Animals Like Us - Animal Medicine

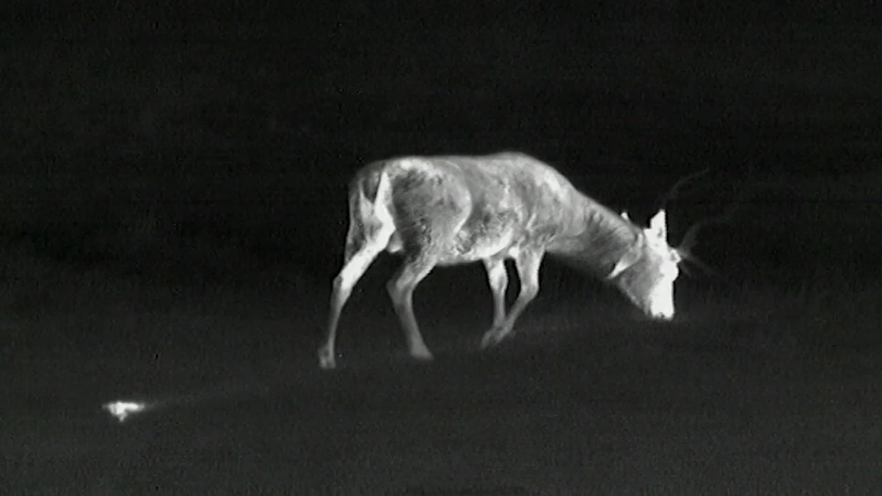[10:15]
beneath the rum sky, the deer graze around shearwater burrows where the grass is enriched by bird droppings. For chicks still grounded, the deer presents a mortal threat.